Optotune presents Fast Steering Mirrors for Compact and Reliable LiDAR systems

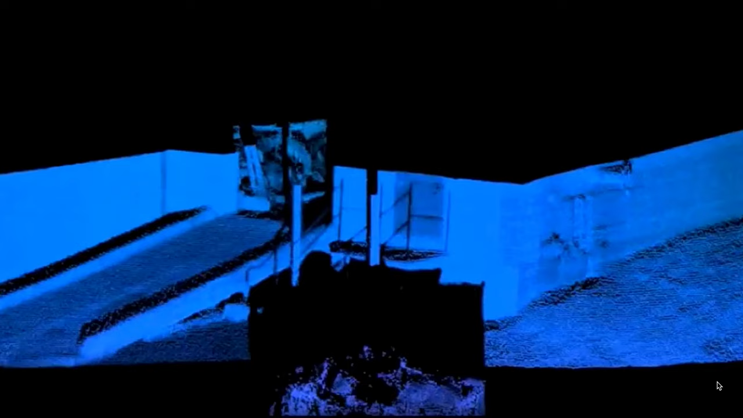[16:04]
Here you can see the very high resolution.
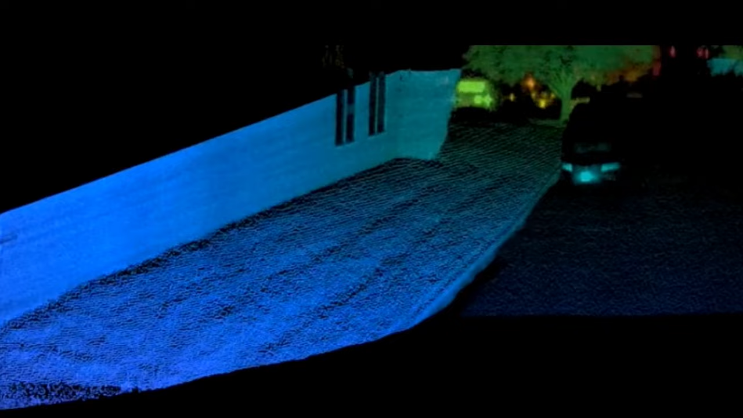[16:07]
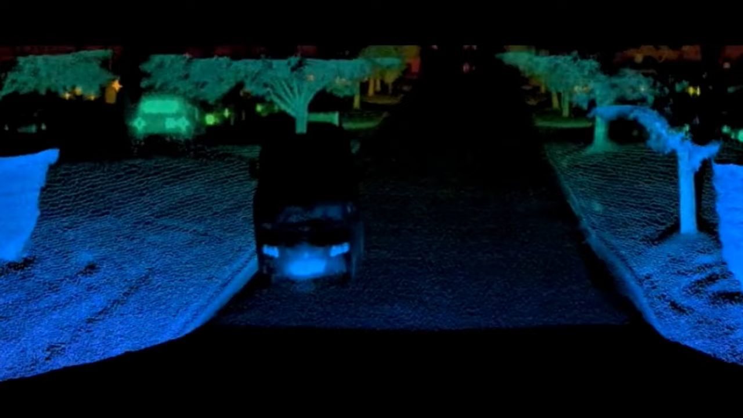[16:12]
In the background you can see people on the street.
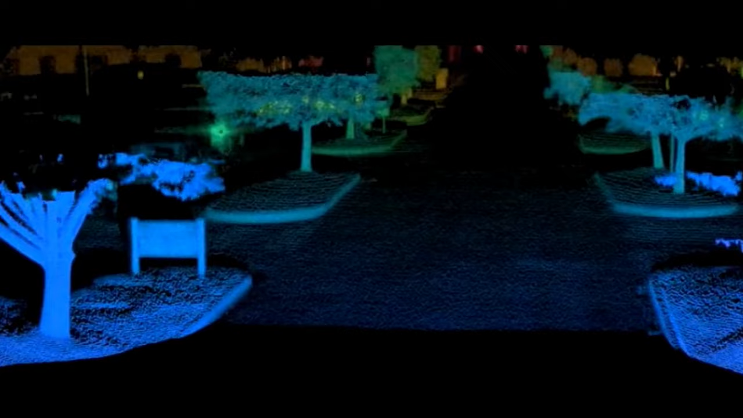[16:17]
And you can see a truck passing by.
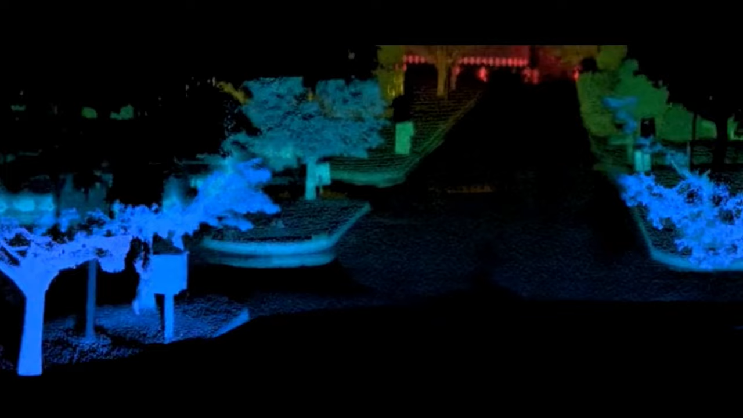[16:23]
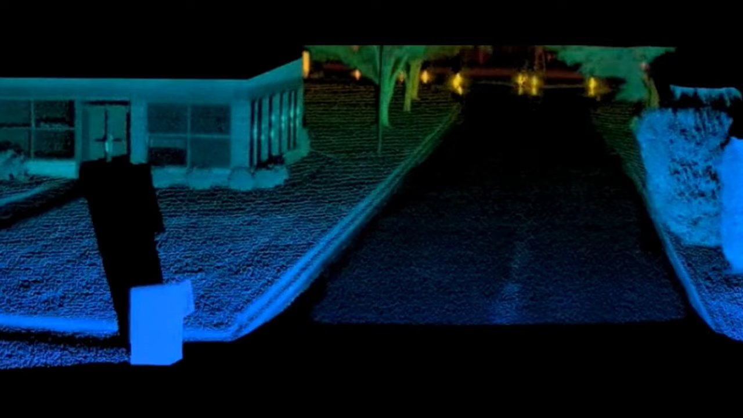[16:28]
Here is a nice example where a LiDAR system is integrated in the headlights of a car.